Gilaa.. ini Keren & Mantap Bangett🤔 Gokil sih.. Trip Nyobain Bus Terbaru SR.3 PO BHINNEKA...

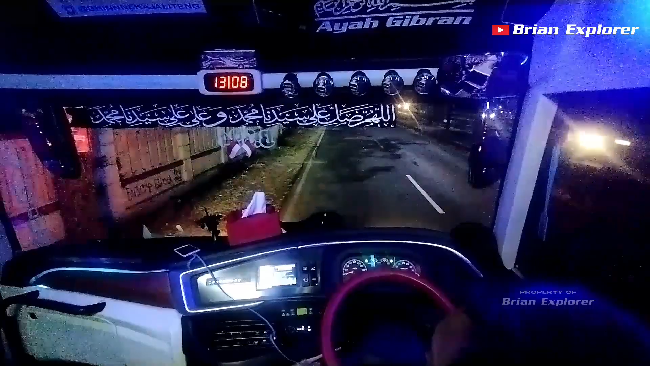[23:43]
Ini kita mau ke Terminal Harjamukti, belok ke kiri ya. Ini katanya sewanya lagi ngejar.